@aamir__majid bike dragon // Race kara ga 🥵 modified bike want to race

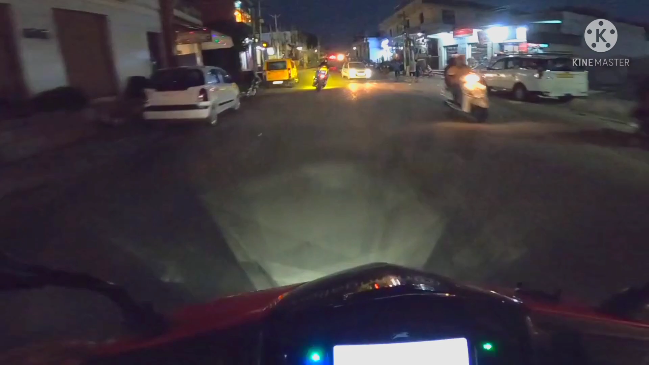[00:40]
ओहो भाई यह क्या था ओहो यह तो सिदा उड़ रहे थे
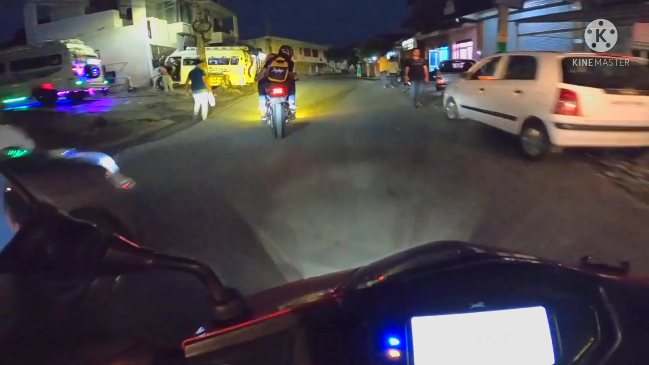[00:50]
ड्रागन भोती खदरनाग लग रही है बट क्या करें अभी हमें मोका में लाइन के साथ ही
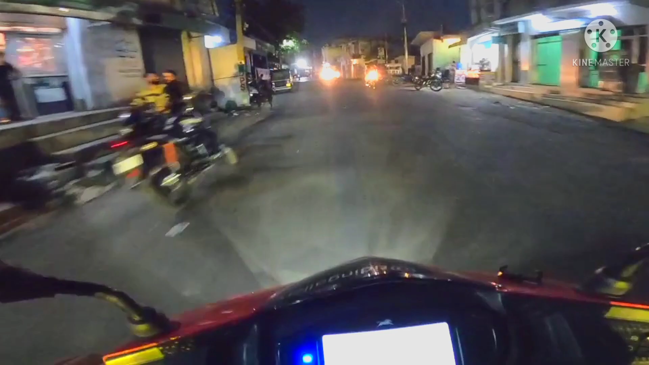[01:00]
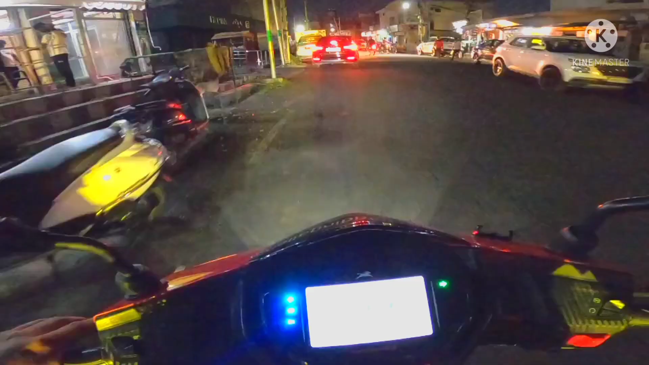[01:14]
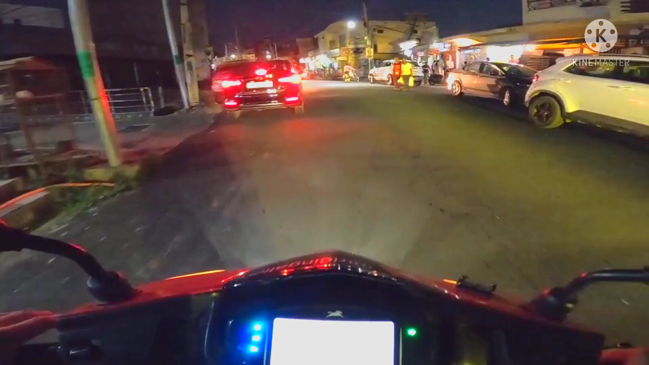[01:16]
इस अब इस दो जारे है मेरे सामने से आमिर माजित अब इनकी बाइक जोना ड्रागन बहुत ही जादा खदरना पाउर्फुल एक्साउस लगाया
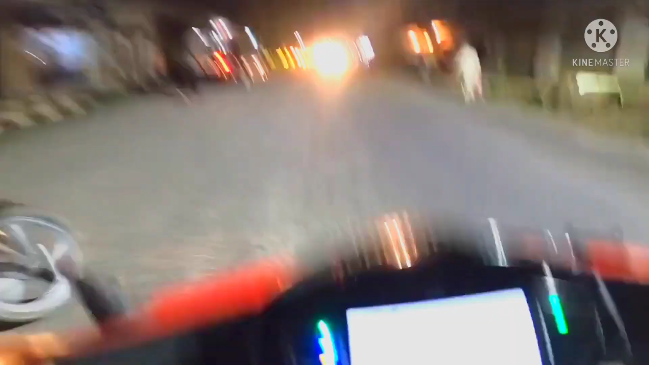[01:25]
ओ बाइक में और जोस्की अवार्वाश्ट क्वाल्टिया ना गाइस क्या इस बताऊ मैं आपको इस दिख सकते और दिख
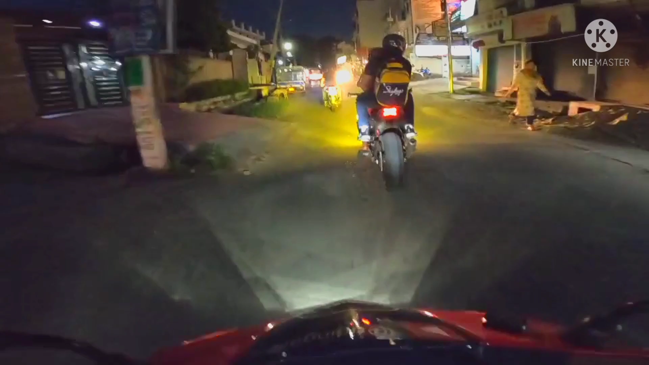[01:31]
अब दमेरे सामने एक बहुत खतरना बहुत बढ़िया बहुत बढ़िया पिस्टी से का लूक का बैकी वाई गॉट छुट फैनों गया मैंसका एक दम एक दम फैनों गया मिसका
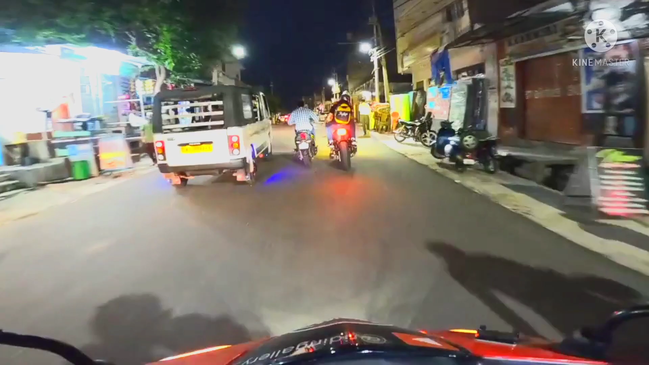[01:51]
प्राइज यह तो बहूत तेज अ रहे हैं यह तो आगे निकल गए बट में हाराम से हूँ
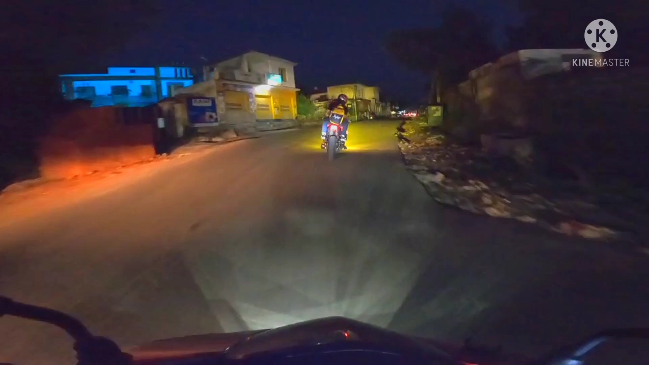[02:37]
डाइक बहुत तेज भागा रहे है है हुआ यह कि और सब्सक्राइब